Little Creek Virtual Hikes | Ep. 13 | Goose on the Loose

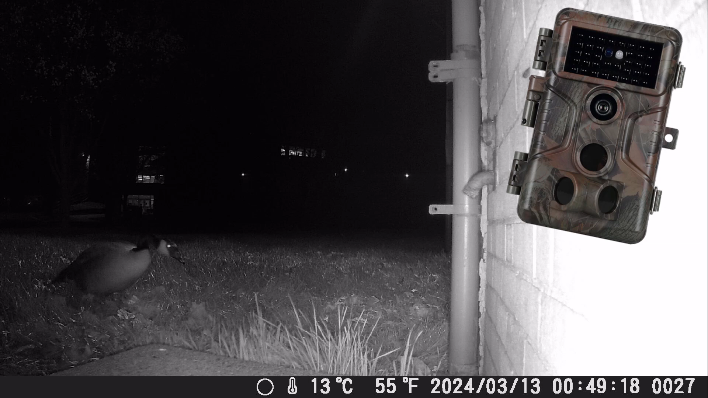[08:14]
And then, on March 13th, at 1 in the morning, Mama Goose came back to the nest to lay the next egg.